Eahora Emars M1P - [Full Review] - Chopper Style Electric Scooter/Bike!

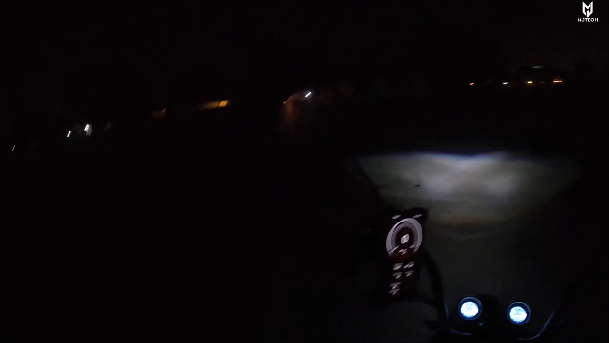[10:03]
so this is what the headlights look like and if i turn them off here you can see how dark it is so it makes a dramatic difference i had